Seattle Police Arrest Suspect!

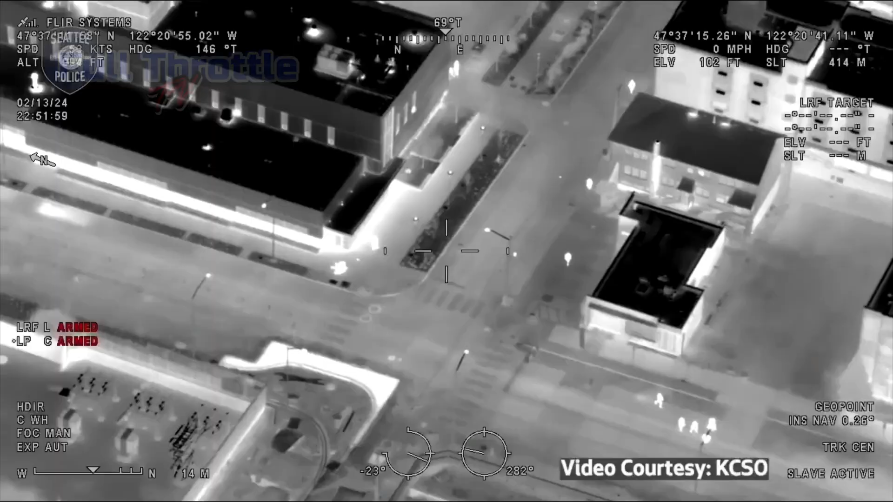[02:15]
We have two in custody. Take it. Two in custody. We have two firearms.